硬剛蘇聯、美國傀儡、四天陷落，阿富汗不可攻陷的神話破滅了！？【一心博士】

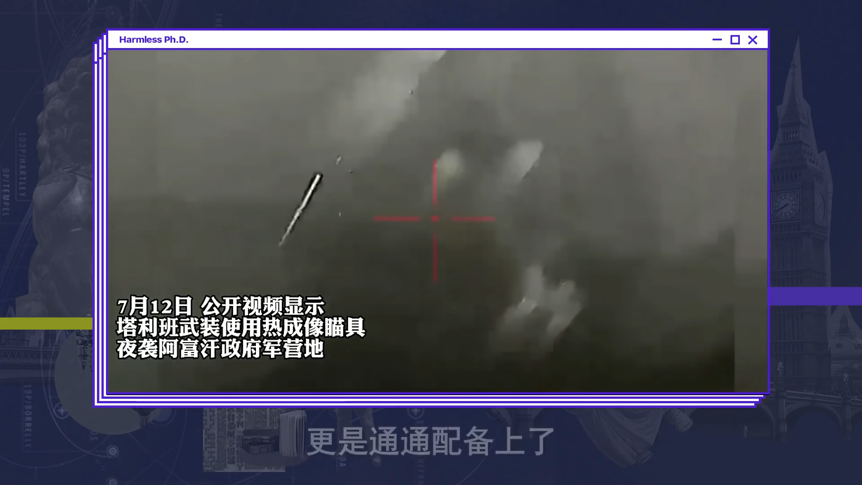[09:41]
从塔利班19年放出的视频我们就可以看到塔利班部队利
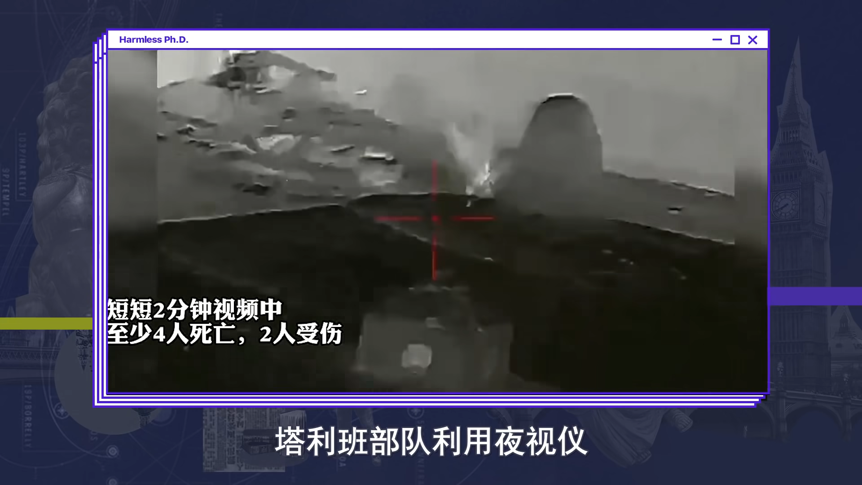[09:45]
用夜市仪在夜晚对当时的政府军造成巨大杀伤有一说一美国物流运输公司也是名不虚传越共塔利班用了